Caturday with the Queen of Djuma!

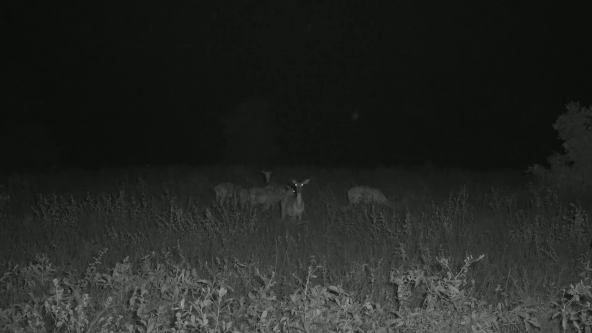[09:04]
and there come the rest of the impalas to stay safe a brilliant little family reunion again but thank you again everybody from myself and panda and the rest of the safari live crew will be out tomorrow morning 6 30 a.m central african time for now stay safe keep it wild and we will see you very soon